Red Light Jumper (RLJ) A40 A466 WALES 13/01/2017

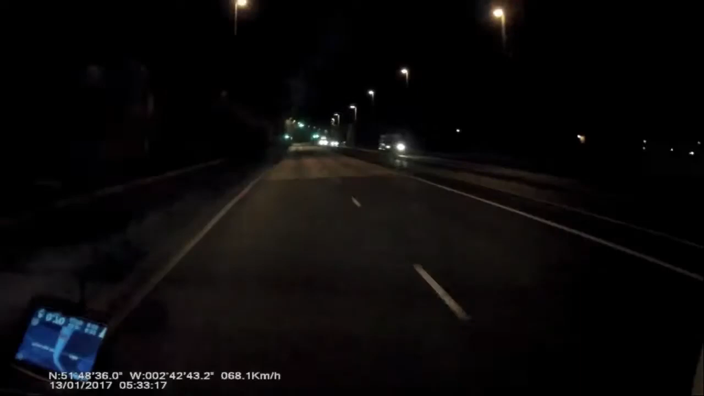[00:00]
Trucker blatantly jumps a red light at the junction of the A40 and the A466 in Monmouth, Wales on 13th of January 2017. I've had to remove the audio due to expletives and Amy Winehouse singing in the background.